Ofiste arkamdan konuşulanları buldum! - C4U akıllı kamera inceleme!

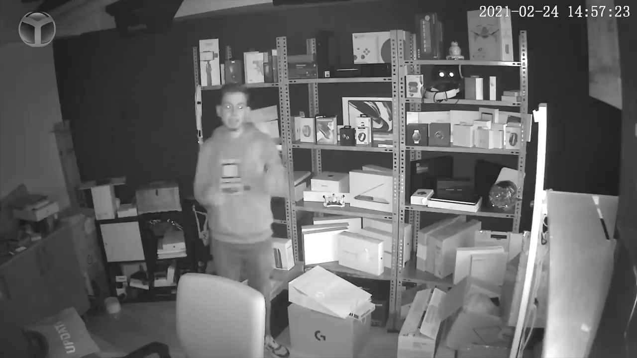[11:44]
Beni şu anda görebiliyor olmanız gerekiyor. Ayrıca kameraya yaklaşayım hem de biraz uzaklaşayım. Ben konuşurken sesi karitesinin size nasıl geldiğinde duymuş olursunuz. Bu sayede size hem mikrofonu hem de aynı anda gece modunu göstermiş olurum.